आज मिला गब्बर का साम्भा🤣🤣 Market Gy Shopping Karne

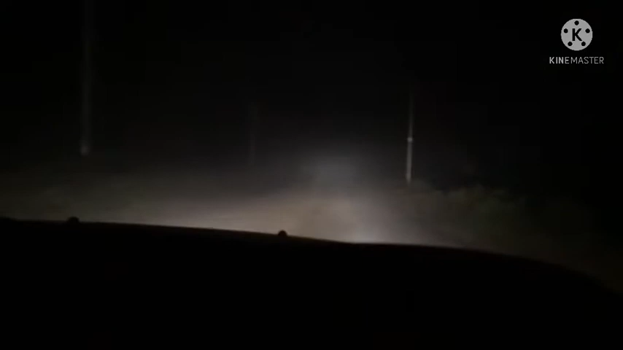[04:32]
शाम के 7 बजे इतना फोग हो रहा है। और अभी सुफियान को घर जाके मार्केट भी लेके जाना है, उसके लिए गन लेनी है और उसे एक बाइक।